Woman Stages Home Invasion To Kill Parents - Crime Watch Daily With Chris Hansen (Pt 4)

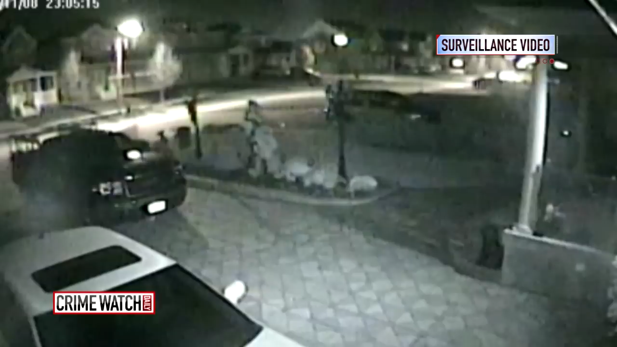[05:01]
Police believe that's Jennifer turning the light in her bedroom on and off, signaling she's unlocked the front door, giving the hitman VIP access to murder her parents.